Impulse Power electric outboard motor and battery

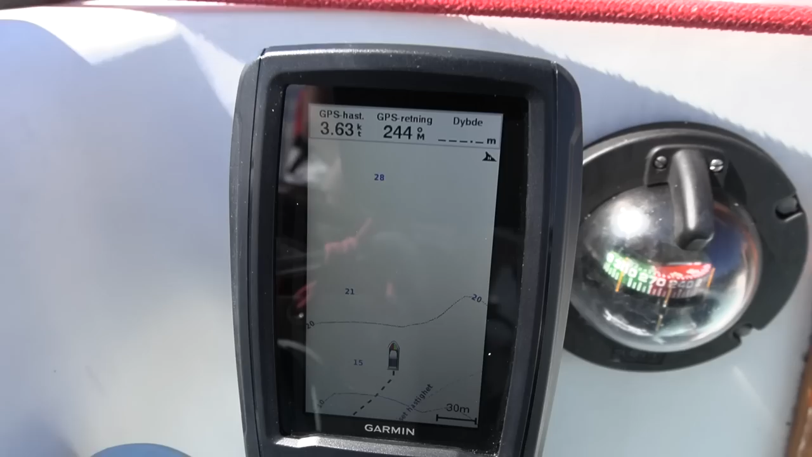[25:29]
3.6 knots there roughly there almost four knots and you see that